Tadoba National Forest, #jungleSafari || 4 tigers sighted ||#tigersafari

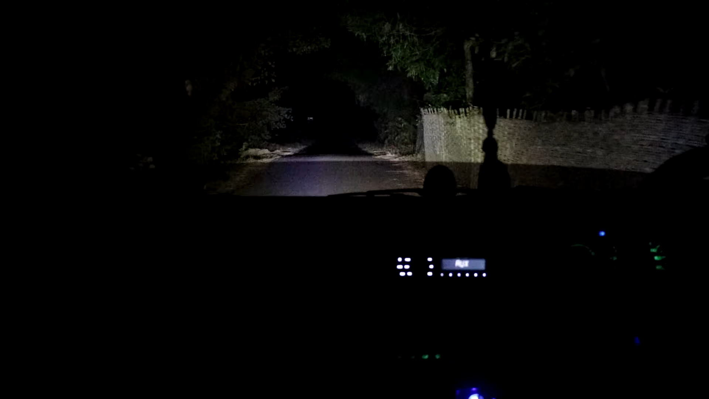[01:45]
सो बेसिकली अभी 4:45 बज रहे हैं सुबह के,
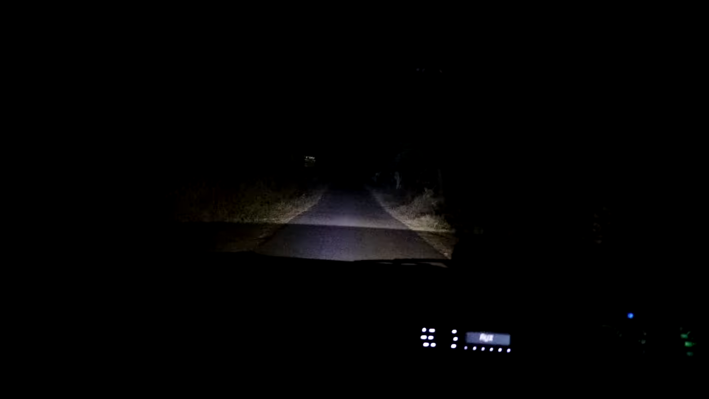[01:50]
और हम लोग मोहरली गेट की तरफ में जा रहे हैं, फर्स्ट गेट क्रॉस करके जहाँ पे हम बहुत देर तक के खड़े थे।